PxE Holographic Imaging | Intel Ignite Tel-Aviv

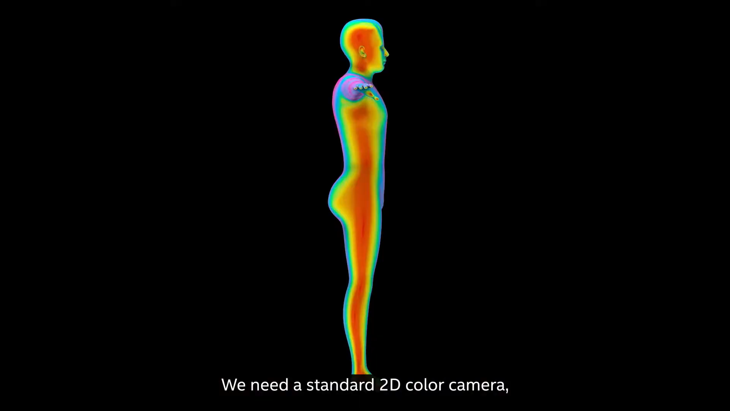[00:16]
We need a standard 2D color camera, an IR sensor for working in the dark,